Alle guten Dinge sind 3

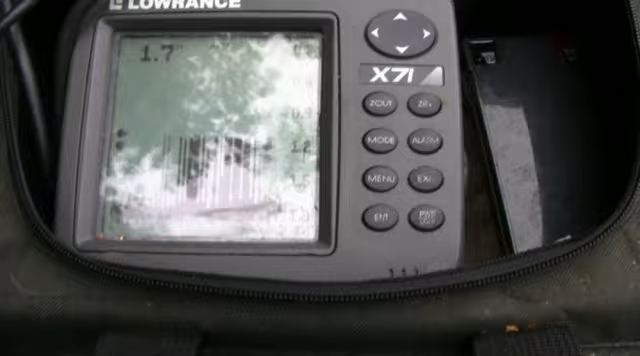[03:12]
Echelot liegt jetzt mittlerweile bei 1,80 und 1,70.
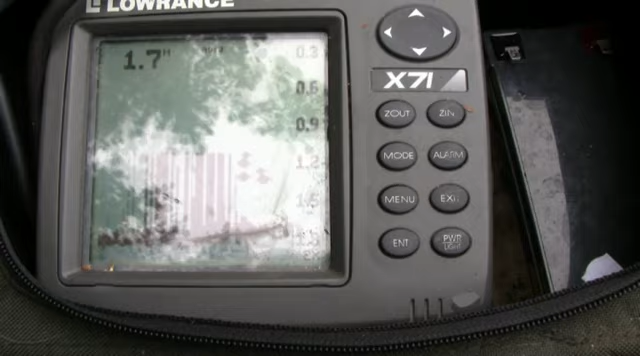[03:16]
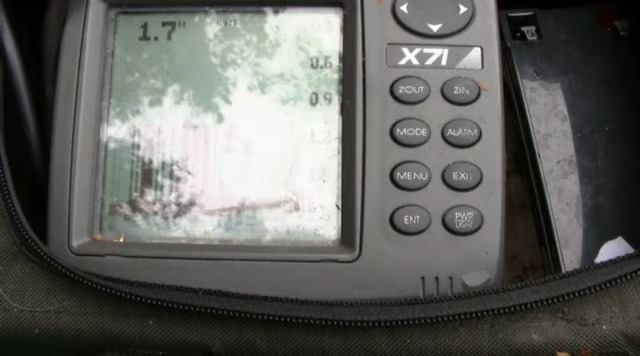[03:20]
Wie ihr da jetzt als Striche seht, wird ein bisschen Futter, was zum Boden sinkt. So, hier ist die zweite Stelle. Die liegt ungefähr bei 3,70.
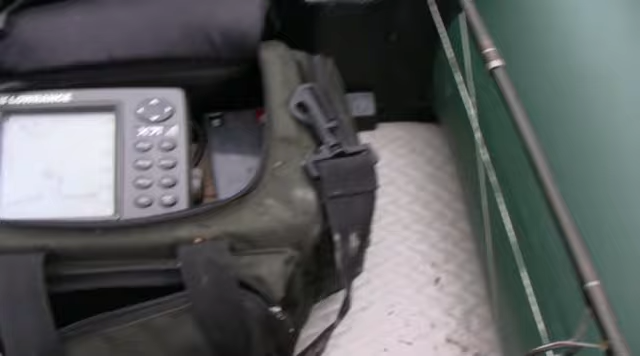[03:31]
Ja, wie gesagt, alte Marrageruhe, Struktur wie Sau. Also hier ist jetzt hinter mir, ist das ungefähr 4,50 Meter tief. Relativ steil abfallend, links und rechts bei mir. Das ist halbwegs gleichbleibend. Ich dachte aber so 4 Meter runter. Und wie gesagt, hier wo jetzt meine Boje liegt bei 3,70, ist das harter Boden.
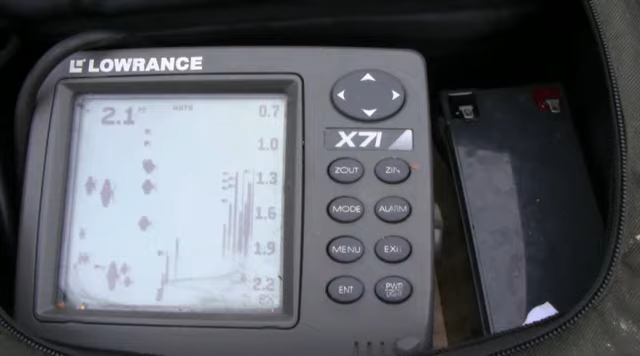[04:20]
Das geht bis auf 1,20 Meter hoch. So, links rum zugekrautet. Obendrauf ist es frei.
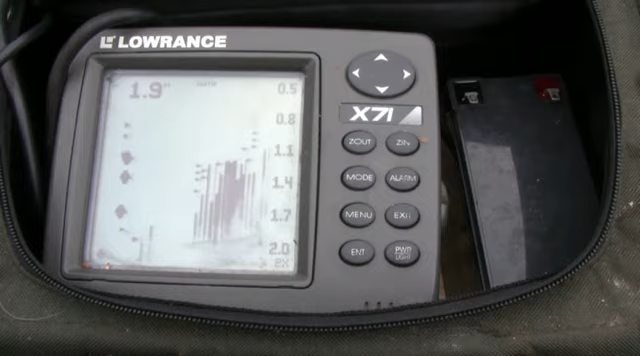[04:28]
Ich habe auch versucht, letzte Woche, ich habe letzte Woche drauf geangelt.
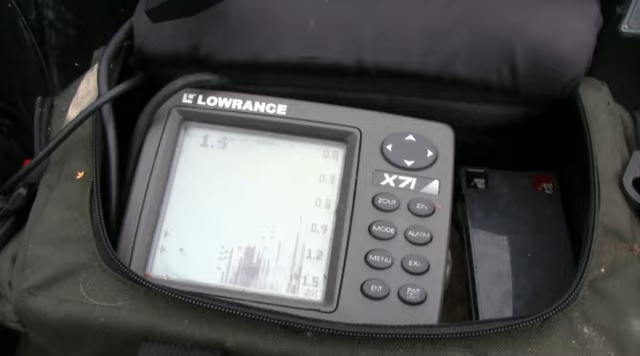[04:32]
Auf diesem Plateau oben drauf. Da ging mir leider gar nichts. Und jetzt liegt quasi vor dem Plateau an der Kante auf 3,50 Meter ungefähr.